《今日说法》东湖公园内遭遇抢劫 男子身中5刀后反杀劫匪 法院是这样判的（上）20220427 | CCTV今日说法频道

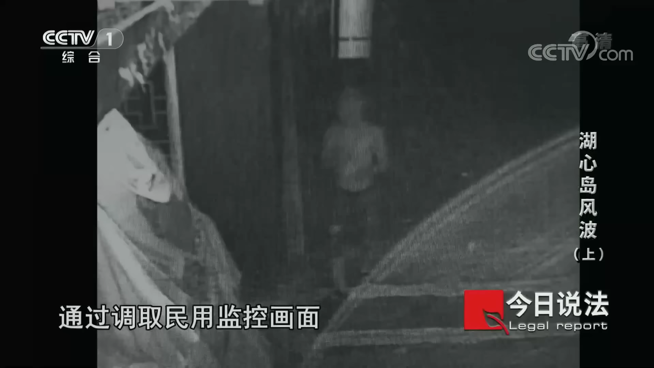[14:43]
通过调取民用监控画面民警发现一个模糊的身影在案发时间段出现在现场